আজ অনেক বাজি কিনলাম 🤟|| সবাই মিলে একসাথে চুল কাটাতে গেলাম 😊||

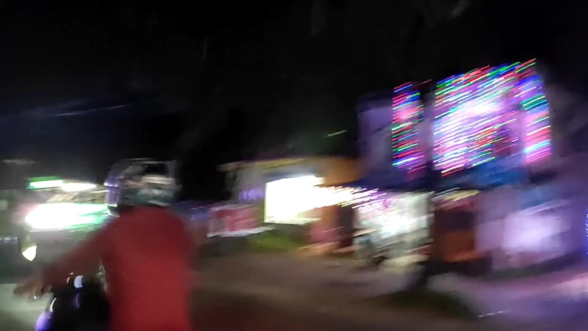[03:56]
তো এই যে কালী পুজো সব লাইটিং শুরু হয়ে গেছে।